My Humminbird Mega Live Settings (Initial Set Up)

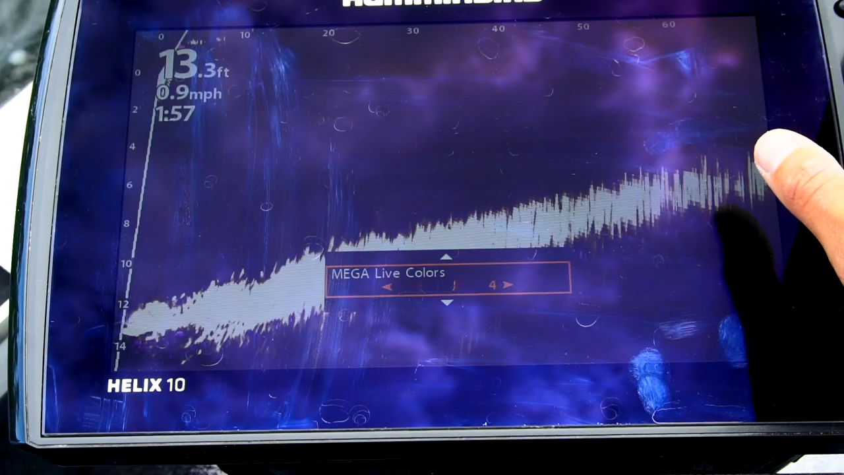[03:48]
On screen: depth 13.3 ft, speed 0.9 mph
Three's also not bad. Pretty close to what I'm using for 10.
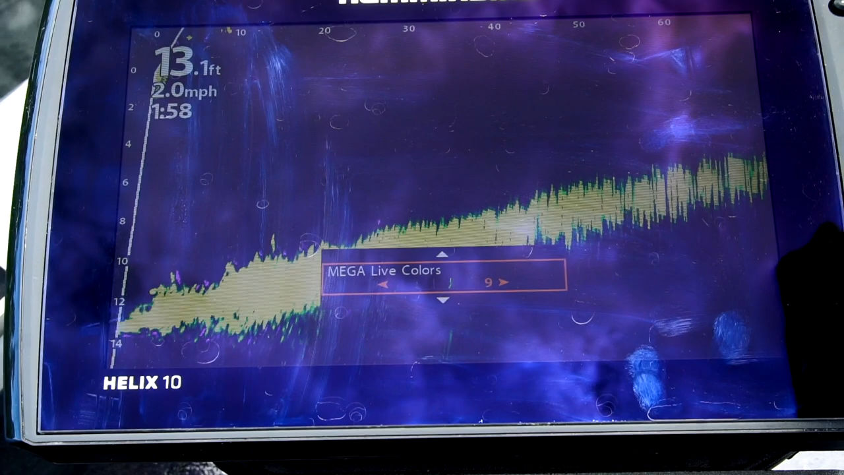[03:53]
On screen: depth 13.1 ft, speed 2.0 mph
And, persistence is something that I have been playing around the past two days.
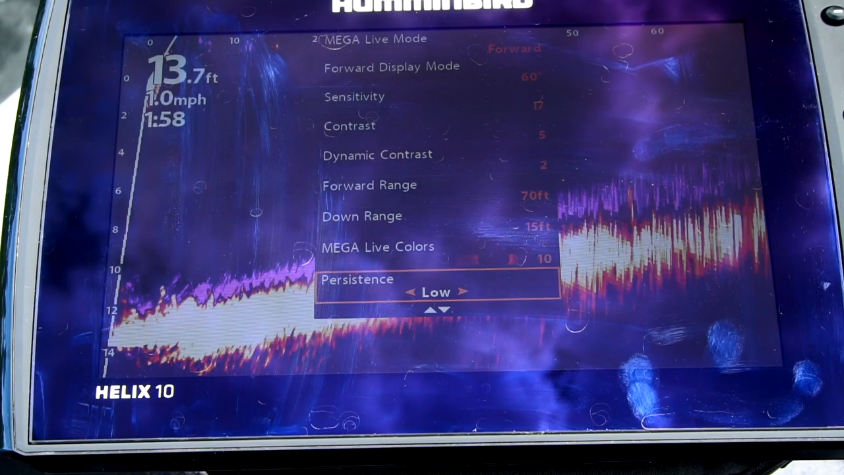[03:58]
On screen: depth 13.7 ft, speed 1.0 mph
I really like it on when we're fishing deeper water.
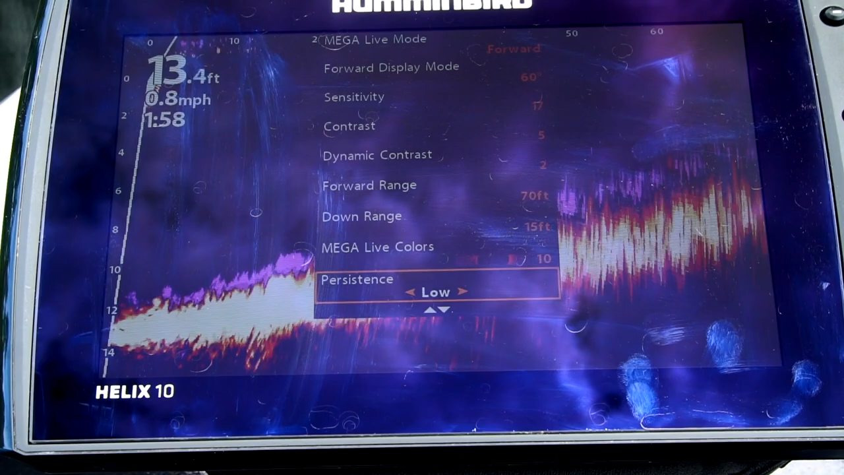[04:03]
On screen: depth 13.4 ft, speed 0.8 mph
Um, you can kind of see, you know, the fish moving, which way they're going. It's, it's, it's really cool. I keep it on low.
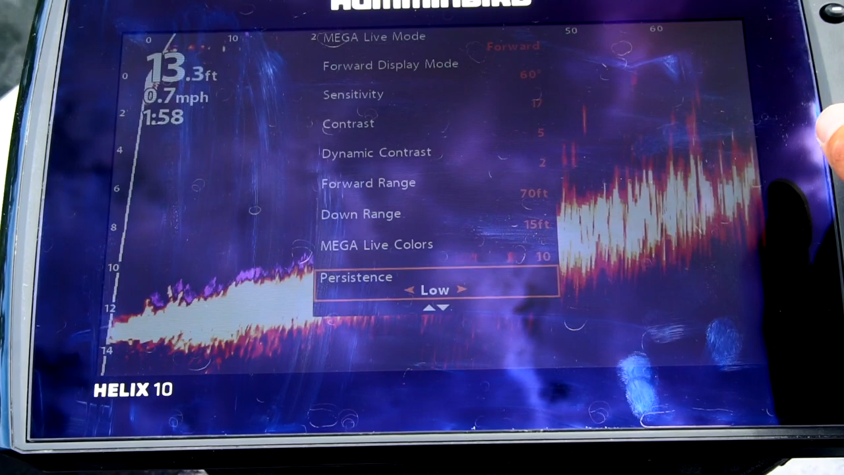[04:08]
On screen: depth 13.3 ft, speed 0.7 mph
This is something that I, um, will turn off sometimes when I'm shallow. You guys will see here, we're in about 13 feet.
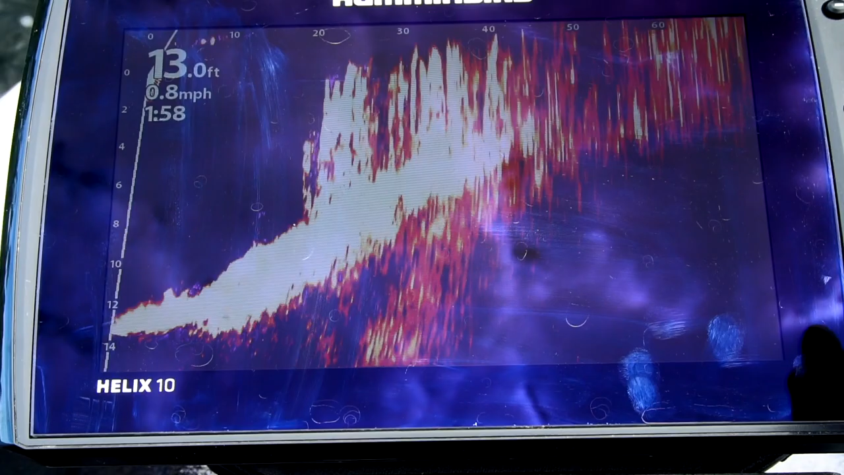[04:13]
On screen: depth 13.0 ft, speed 0.8 mph
That's a lot of grass. The persistence gets to be a lot.
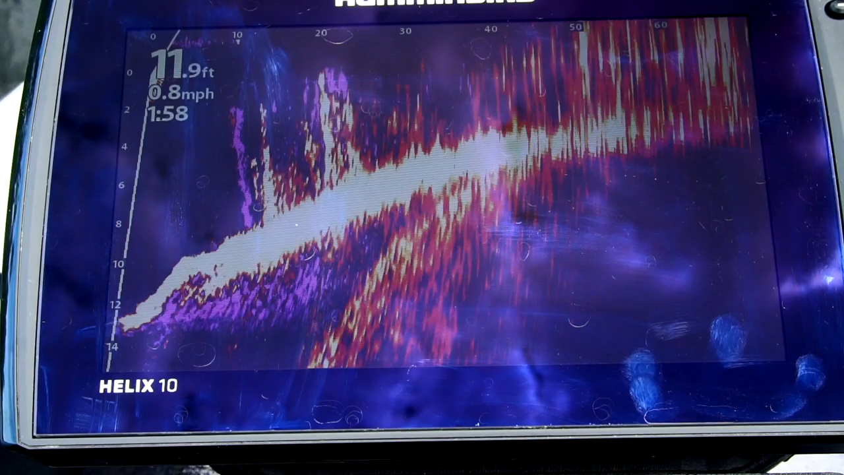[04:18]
On screen: depth 11.9 ft, speed 0.8 mph
Um, as you guys can see. But, it's something that I've been kind of just leaving on recently.
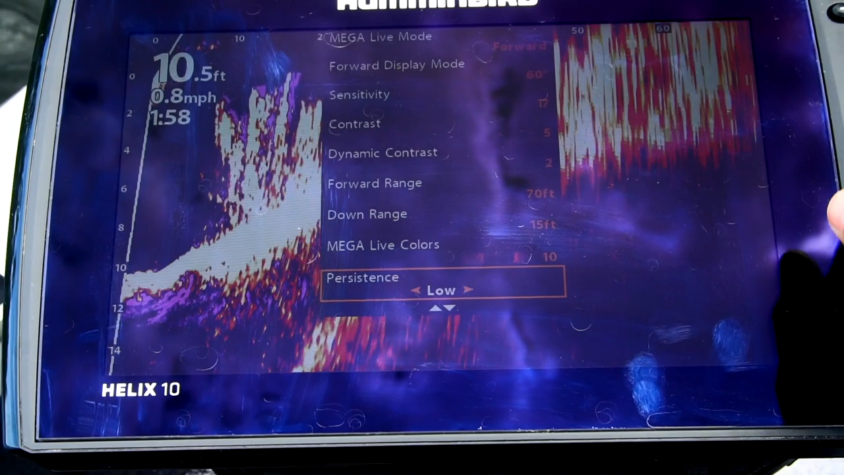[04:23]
On screen: depth 10.5 ft, speed 0.8 mph
Um, I've gotten used to it. But, when you're fishing deep, suspended fish, it's really, really cool. A range grid I don't use. And then recording, which I probably should have done for this video, but I didn't.
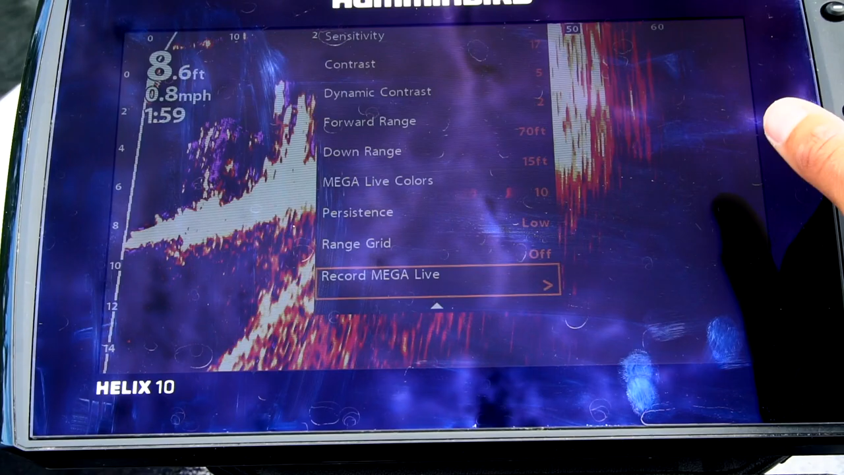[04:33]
On screen: depth 8.6 ft, speed 0.8 mph
As for my transducer, if you point it down, kind of facing downwards, I have it six clicks forward.